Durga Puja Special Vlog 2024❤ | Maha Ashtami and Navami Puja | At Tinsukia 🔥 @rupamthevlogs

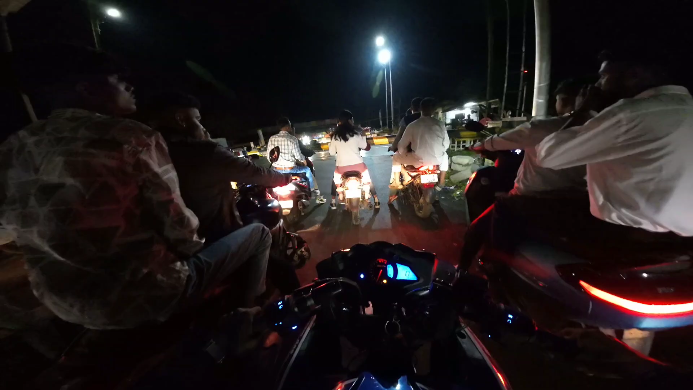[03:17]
এতিয়া আমি তিনসুকিয়া গৈছোঁ, আজি নৱমী পূজা চাব, মানে একচুয়ালি দশমী হৈ গ'ল আজি, আৰু আজি মানে মুক্তি ভাষণ দিয়া নাই সব জেগা তিনসুকিয়াত,
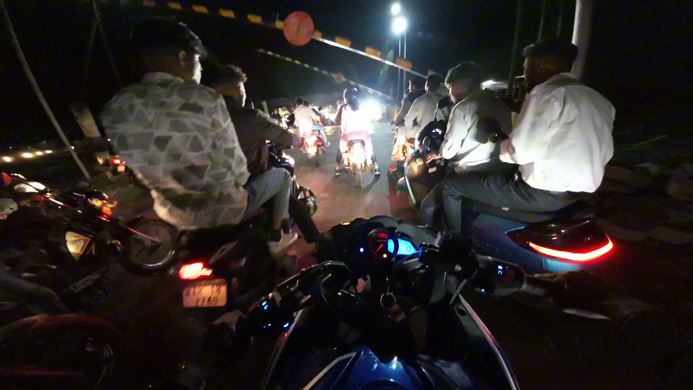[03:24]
আমি কাৰণে তিনসুকিয়াত গৈছোঁ। এতিয়া চাৰিআলি পালোঁ, ৰেল গেটটো পৰি আছিলে গাইজ,
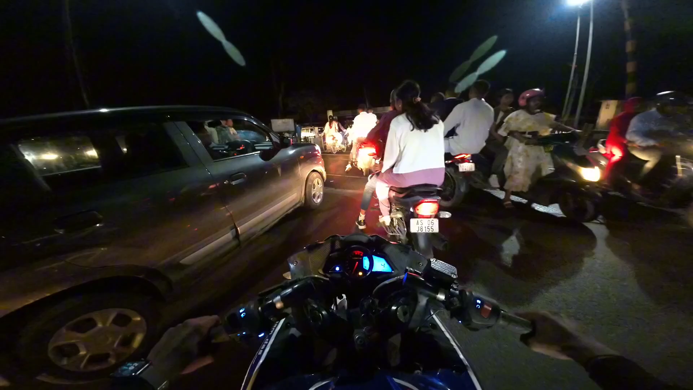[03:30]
এতিয়া যাওঁ ব'লক।
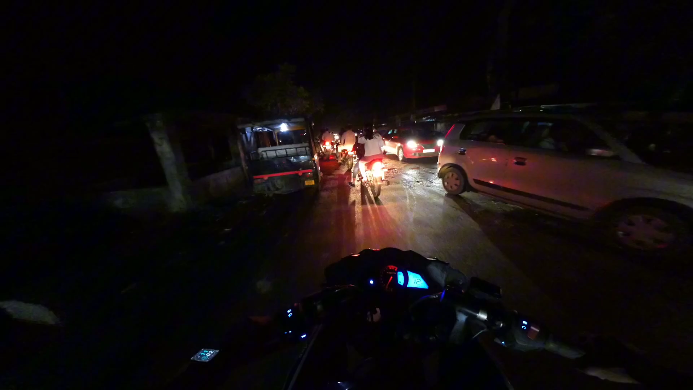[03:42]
ব'লক গাইজ, পুৰা ট্ৰাফিক আছে, তিনসুকিয়াত আৰু বেছি ভিৰ হ'ব, তিনসুকিয়াত বহুত ক্ৰাউড আছে, চ' মই ডাইৰেক্ট তাতে গৈ আপোনালোকক দেখাই আছোঁ ব'লক। এতিয়া ৰাস্তা এনেকুৱা বাৰু,
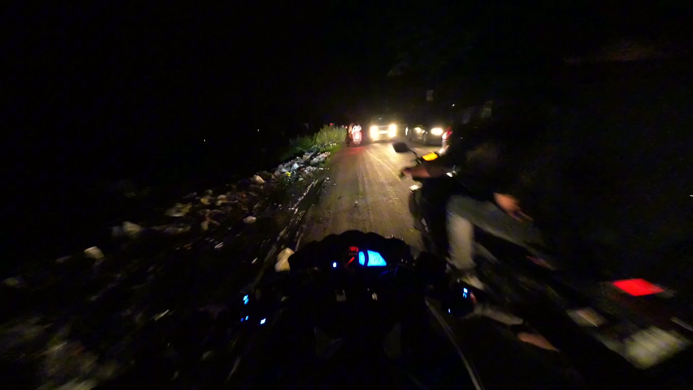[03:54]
চ' গাইজ তিনসুকিয়া পাই গ'লোঁ, আগে আৰু আগে
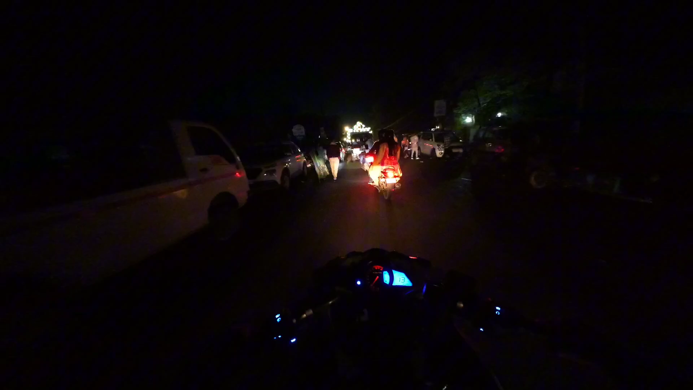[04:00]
গাইজ ঠাণ্ডাঘৰৰ পূজা, এইটো
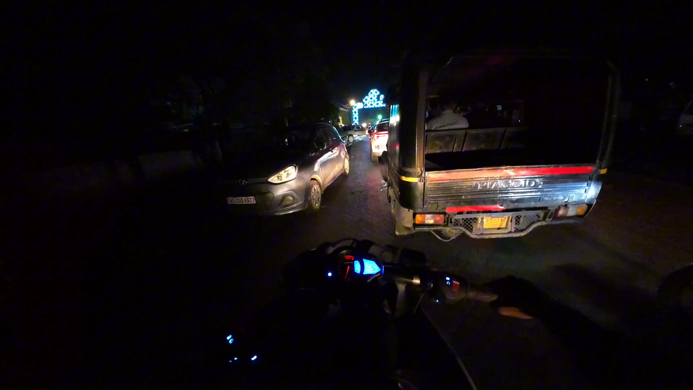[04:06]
ট্ৰাফিক জাম হৈ আছে বৰ্তমান।
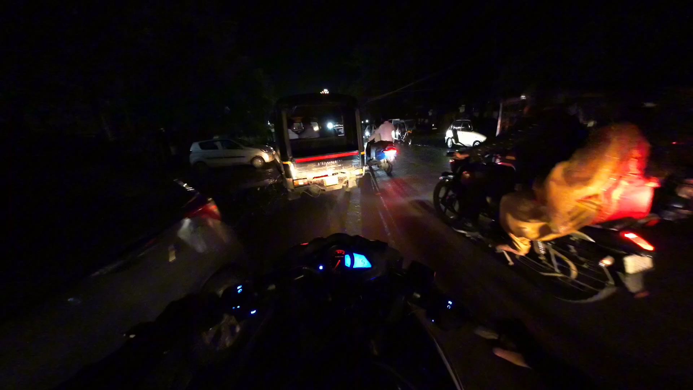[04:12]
আই থিংক নো এন্ট্রি লগোৱা আছে, নো এন্ট্রি আছে,
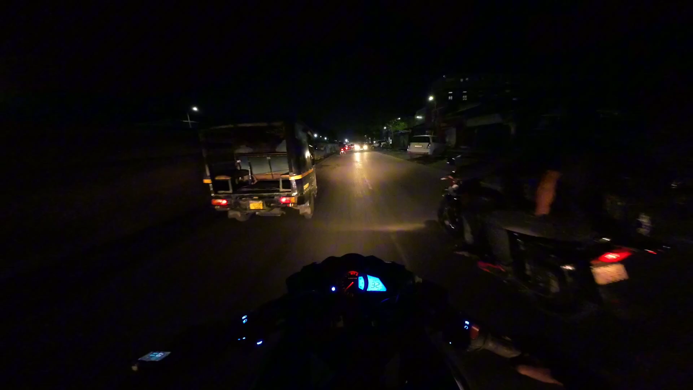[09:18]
দুৰ্গা পূজাত ইমান খালী নাথাকে আজি ফাৰ্ষ্ট টাইম পালোঁ ইমান খালী বিকজ মানে বহুত জেগাত
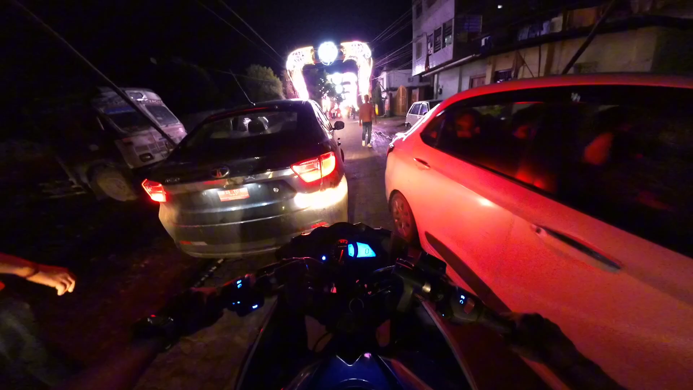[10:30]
ইয়াত ট্ৰাফিকৰ কিবা চাইন দি বনাইছে, মানে চব ট্ৰাফিকৰে কাহিনী আছে ইয়াত।
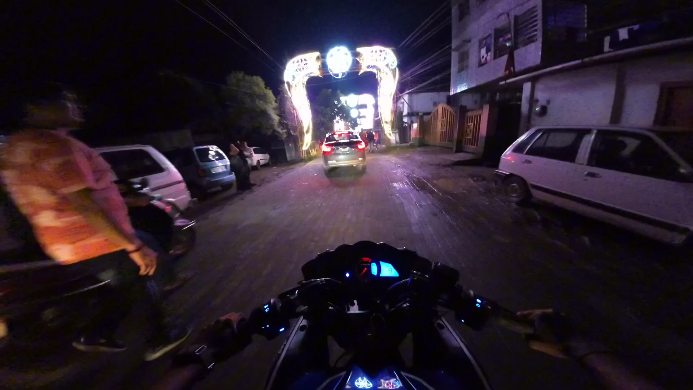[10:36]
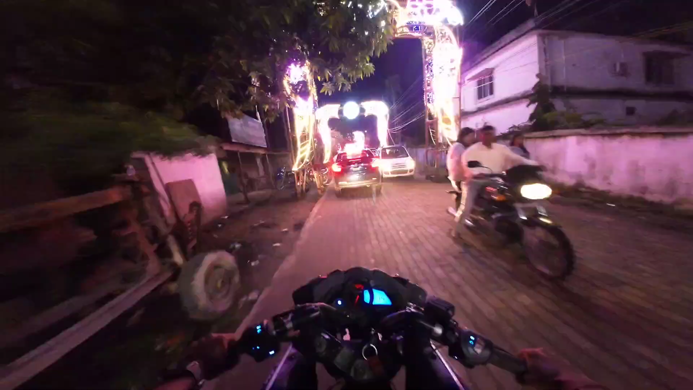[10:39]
অমিতহঁতে আগতে গুচি গ'ল, আমি নিজৰ পৰা গৈ আহিম।
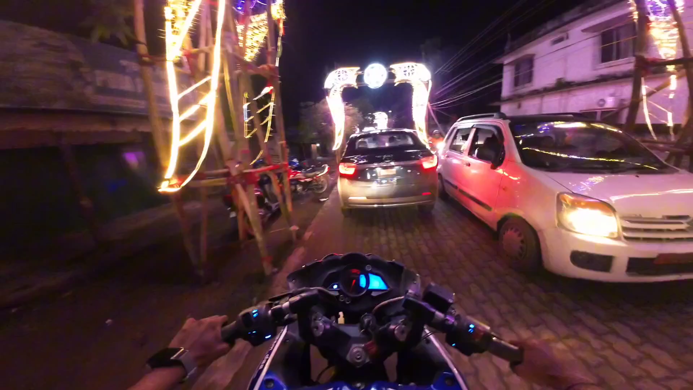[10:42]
এতিয়া বাইকটো আগত থ'ম বাৰু, ইয়াততো থ'ব নোৱাৰিম। দূৰ দূৰ তাত ভাল লাগিছে।